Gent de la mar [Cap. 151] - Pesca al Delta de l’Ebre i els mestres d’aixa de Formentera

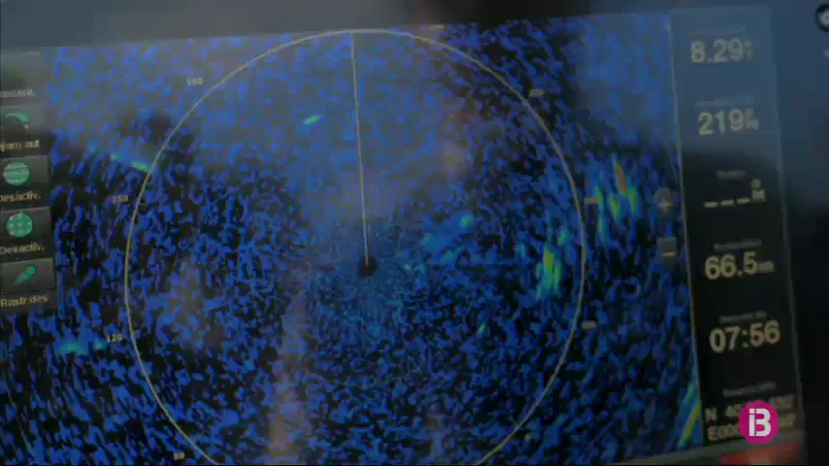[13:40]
los atunes y demás peces que vamos buscando.
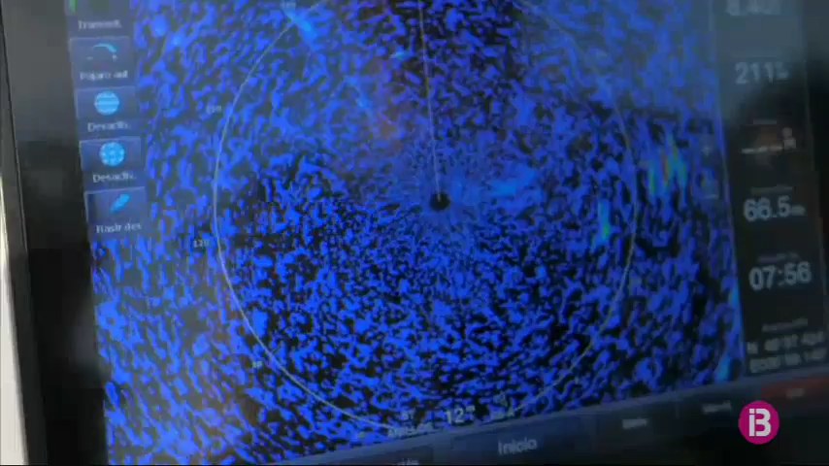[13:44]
¿Cómo buscas pájaros? ¿Son gaviotas o...? Gaviotas, charranes, pardelas... Lo que sea. Lo que sea.
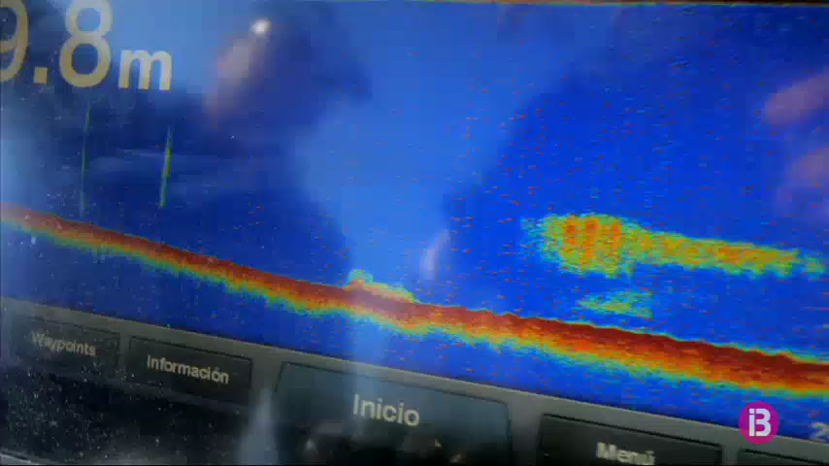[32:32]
Ha vist una bolla de peix, però peix petit, no, Álvaro?